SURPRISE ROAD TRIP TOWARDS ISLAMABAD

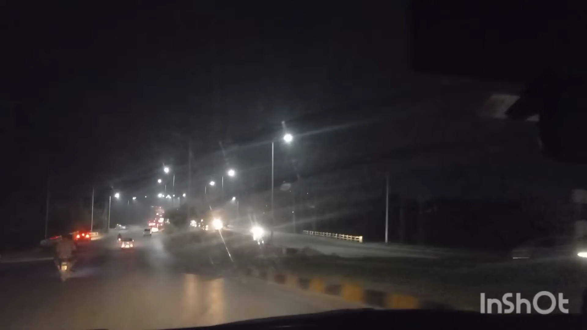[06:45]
ڈے سپنٹ کیا اور پھر ہم واپس آگئے تھے جی اب کس اسلامباد کی طرف سفر شروع ہو گیا
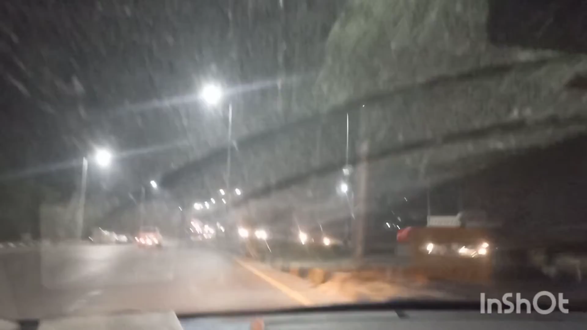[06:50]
گاڑی کا جو سکرین ہے نا وہ تھوڑی گندی ہوئی ہے اب
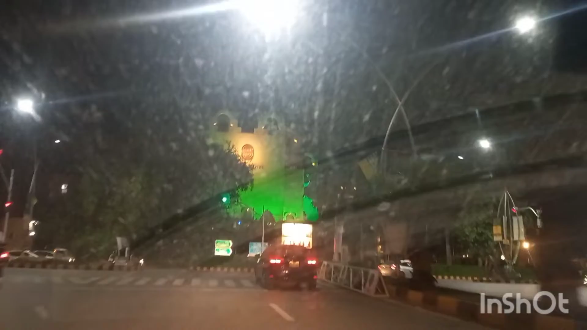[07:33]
تو یہ دیکھیں اب جشنی ازادی کی بھی رونکیت ہی ساری روڈز ڈگر سے
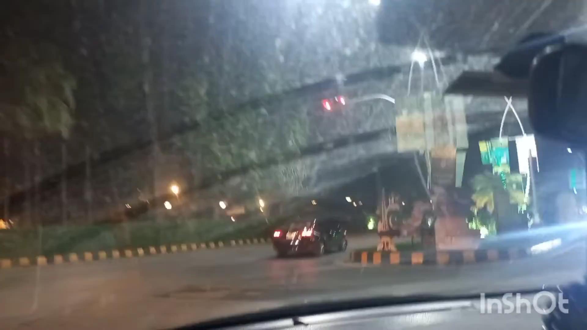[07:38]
ڈیکوریٹ ہوئی تھی کیونکہ وینڈ سکرین ہی ساف نہیں ہے تو وہ صحیح طرح سے نظر نہیں آرہا تو
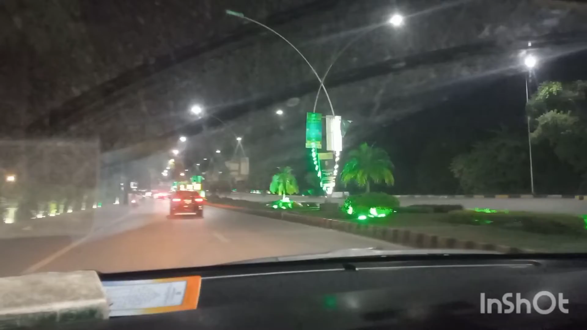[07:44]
فورٹن اگس سے ہم پہلے گئے تھے دو دن تو یہ تب کی ویڈیو ہے اور اب ہم لوگ پہنچ چکے ہیں سلامباد اور اب اپنی ریزیڈنٹ پلیس کی طرف جا رہے ہیں کہاں سٹے کیا اور فردر ہم نے کیا کیا کیا ہم ہمارے وہاں پر جا کر ایکٹیویٹیز کی وہ میں آپ کو اگلی ویڈیو میں بتاؤں گی اور اس ویڈیو کو انجوائے